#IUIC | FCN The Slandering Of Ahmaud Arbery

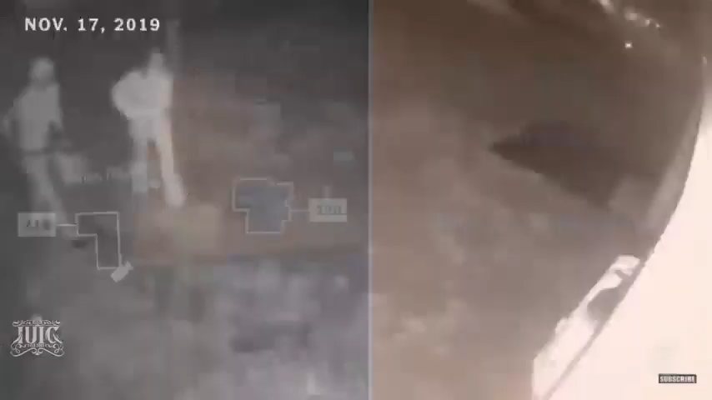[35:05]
On multiple occasions before February 23rd, several trespassers were caught on camera at 2:20.
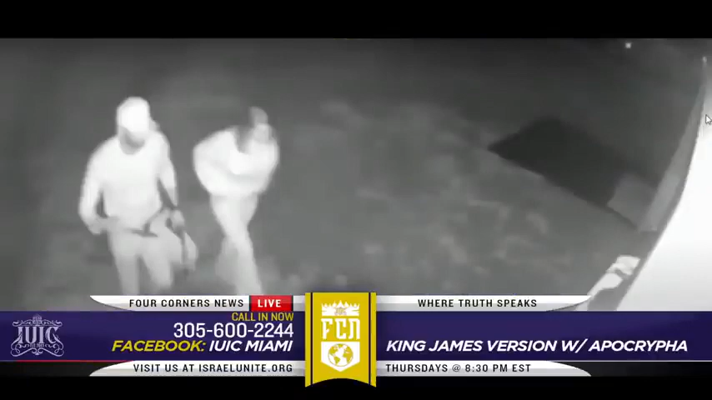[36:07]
Yep, right there. February 23rd, several trespassers were caught on camera at 2:20. That's night vision, y'all.
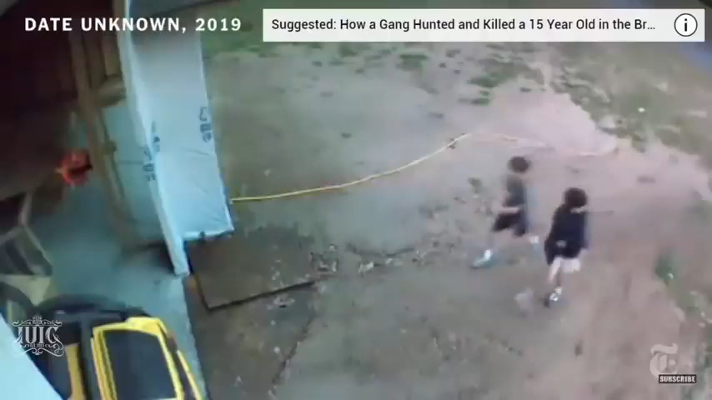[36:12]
The owner routinely alerted the police. On four occasions, what appears to be the same man was filmed.
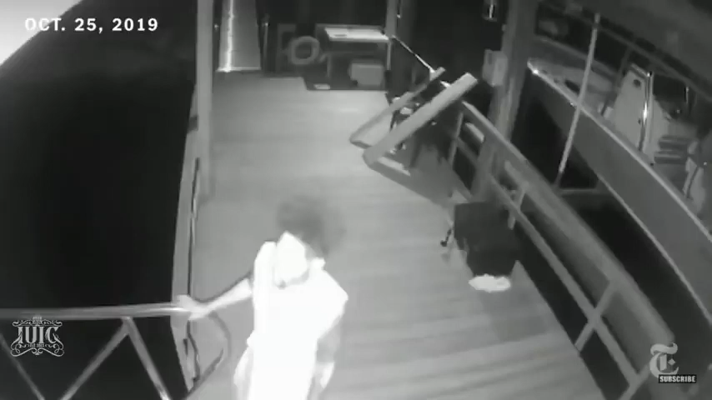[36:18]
It's unclear if this was Arbery, but even if it were, this does not justify his shooting by neighbors outside on the street.
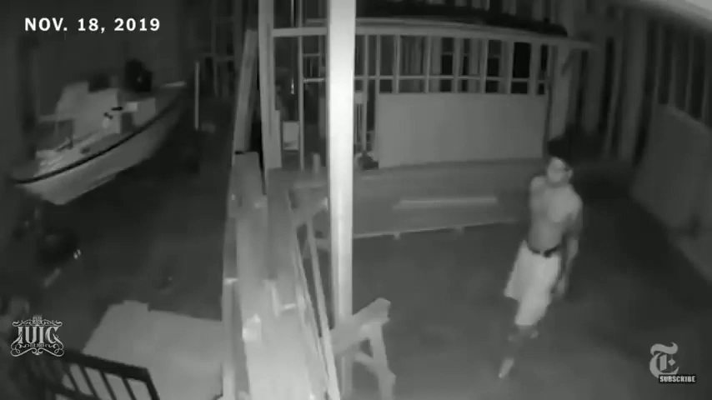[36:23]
That's the owner says nothing was ever stolen from the house during these incidents. Pause it. Or on February. The owner said nothing was ever stolen from the place.